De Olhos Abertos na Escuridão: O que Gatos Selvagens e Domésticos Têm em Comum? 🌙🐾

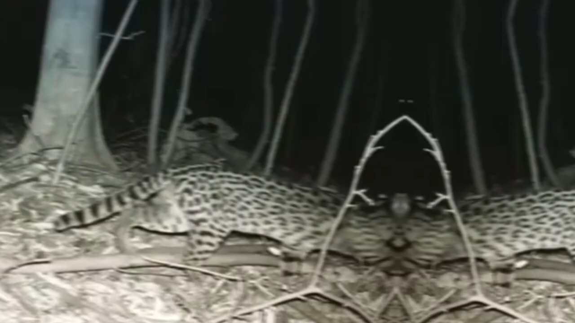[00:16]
traçando um caminho entre nossos amigos de estimação e os majestosos habitantes selvagens da fauna brasileira.